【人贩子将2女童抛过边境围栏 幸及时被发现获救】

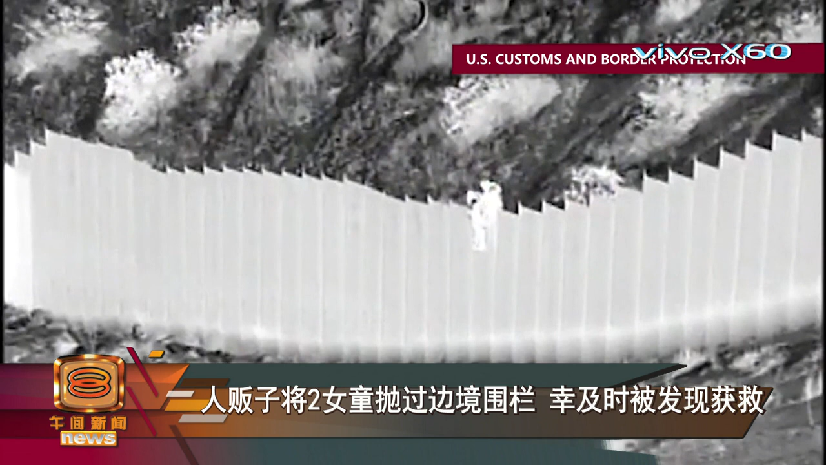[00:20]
竟然将两名5岁和3岁的女童从墨西哥扔过大约4米高的边境围栏，把他们抛弃在边境线美国新墨西哥州一侧的沙漠处，之后迅速离开现场。
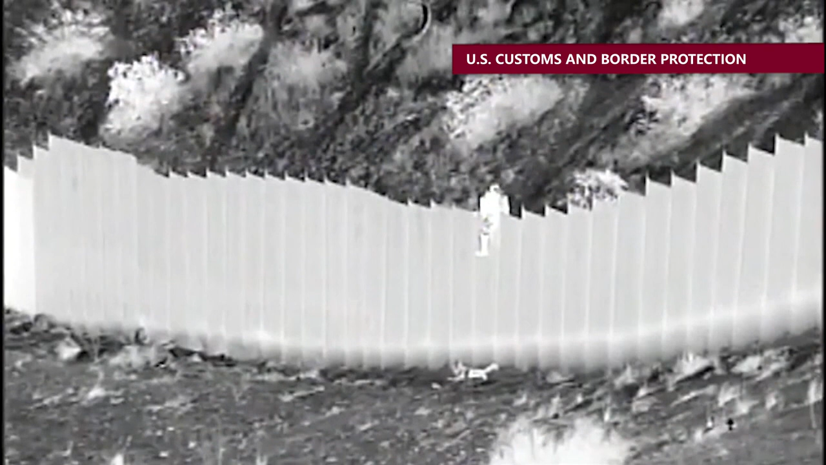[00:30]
不幸中的大幸是，美国边境巡逻员及时通过监控发现，将两名女童救走。公布视频的巡逻探员格洛利亚·查维斯表示，如果不是使用移动技术的探员保持警惕，这两个年幼的孩子可能暴露在恶劣的沙漠环境中，随时有生命危险。美国执法当局目前正和墨西哥执法人员合作，试图找出这些人贩子，追究他们的法律责任。